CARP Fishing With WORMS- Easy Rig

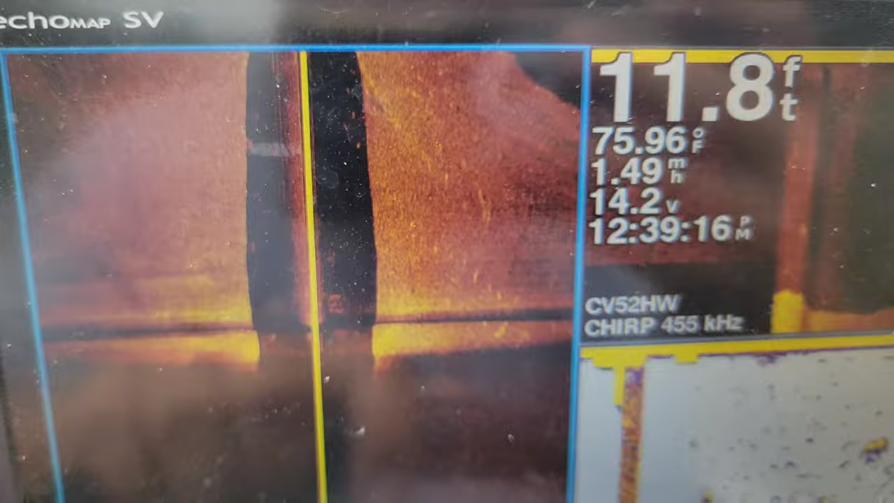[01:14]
On screen: depth 11.8 ft, water 75.96°F
If you look on the side scan, you can see all the fish on the side scan. We got some fish below the boat.
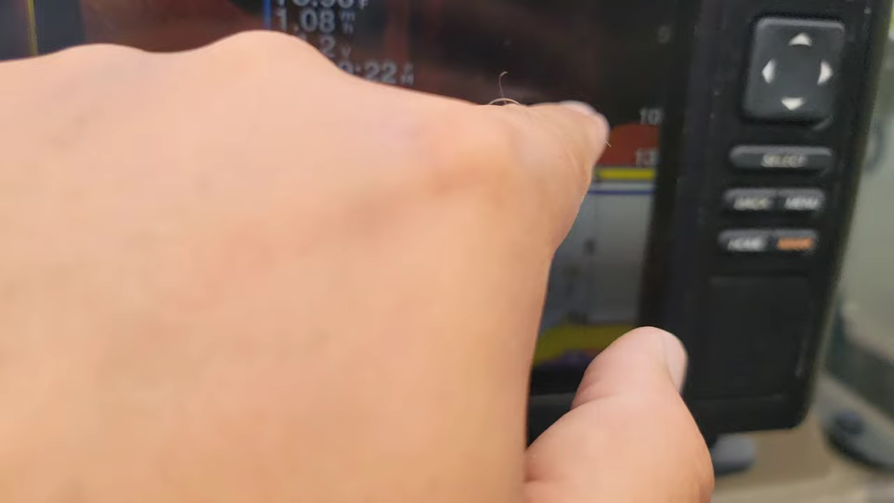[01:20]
These are all fish bladders that are right there. Bigger fish, a lot of big fish here.
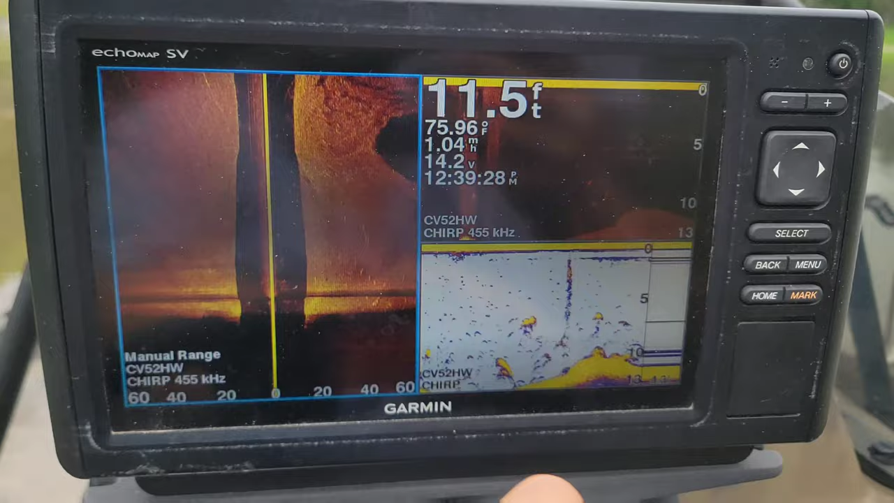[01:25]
On screen: depth 11.5 ft, water 75.96°F
And then we're going by that tree right there, and you can see it on the side scan right there.
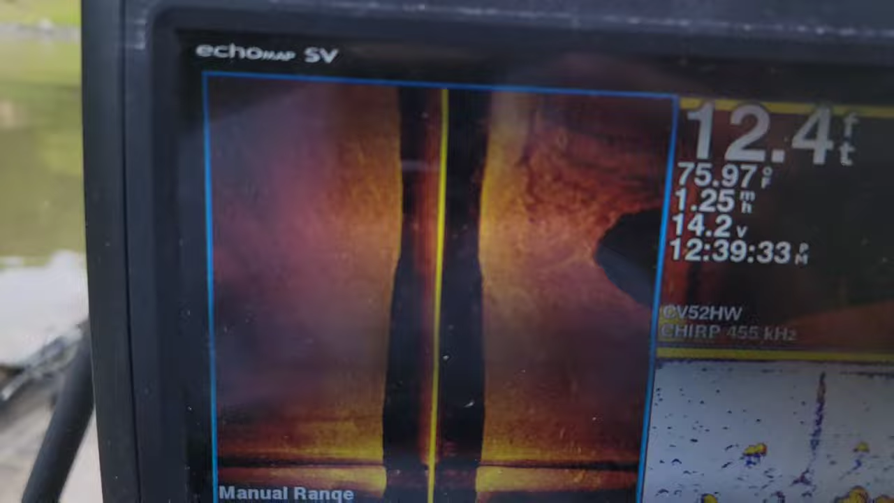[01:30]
On screen: depth 12.4 ft, water 75.97°F, speed 1.25 mph
So, there's a ton of carp here.